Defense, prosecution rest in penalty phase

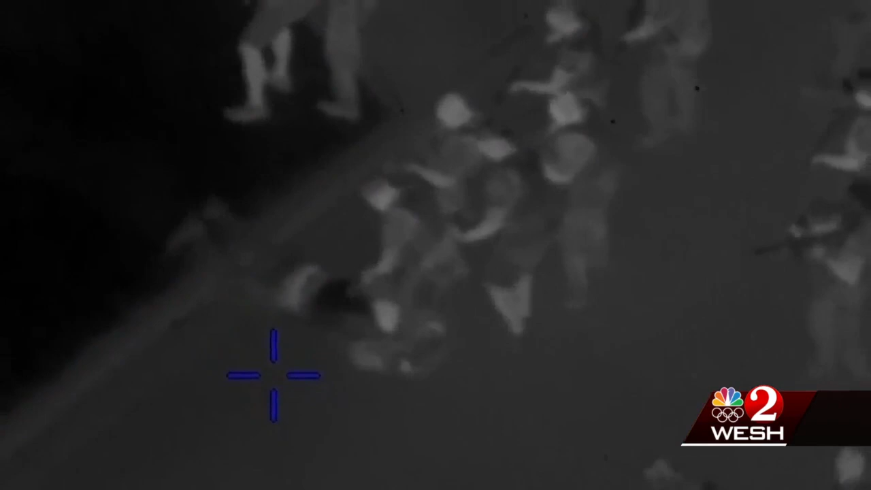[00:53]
the officer said lloyd was not obeying all commands and in his mind he also knew lloyd